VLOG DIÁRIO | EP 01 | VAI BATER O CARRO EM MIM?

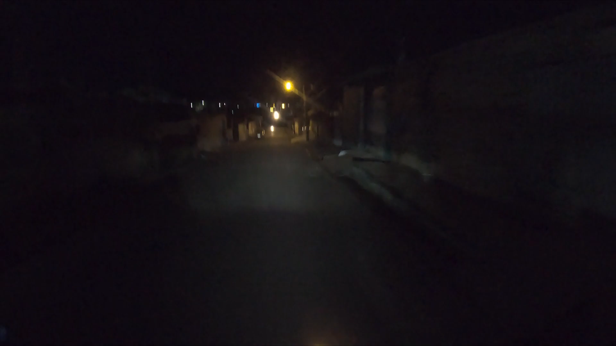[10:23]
Entrar por umas ruas aqui que vocês ainda não viram.
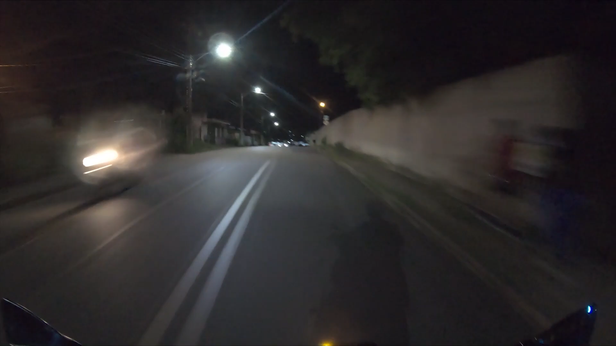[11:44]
Não entra não. Aqui você tem que buzinar, jogar fora alto, cortar giro, os caras não lhe fecharem.
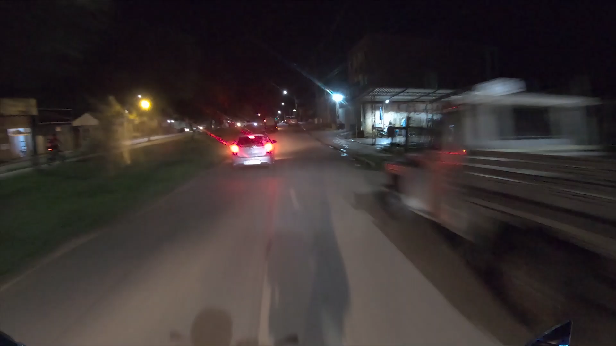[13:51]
Acho que eu vou virar ali em cima e vou reto, é. Fechar aqui a viseira pra vocês me ouvirem melhor.
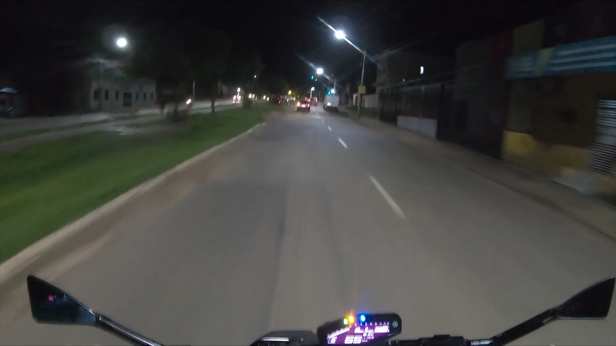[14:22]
Tenta andar calmo, mas o Dino não deixa, velho. Essa sopa aqui vai chegar chacoalhada.
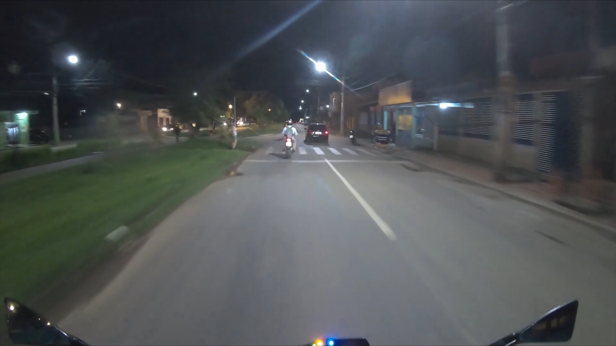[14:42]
com viseira escura, velho. Aí aqui tá meio escuro. Fica bom que é uma coisa pra enxergar. Pensa.
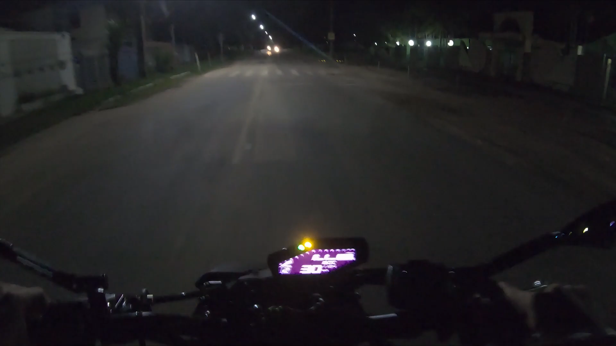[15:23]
Quebra-mola não, a ladeira. Ah, doida. Saiu da onde, meu filho?
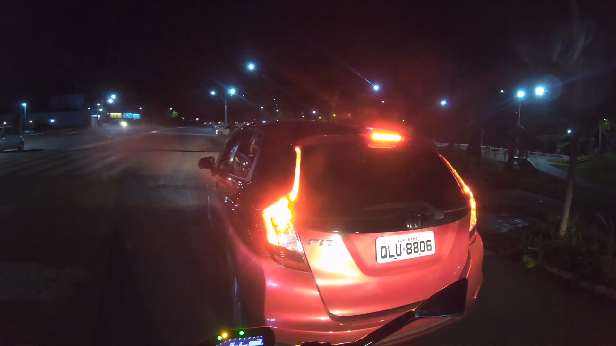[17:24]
Atravesse. Já, tio. Não, é uma mulher.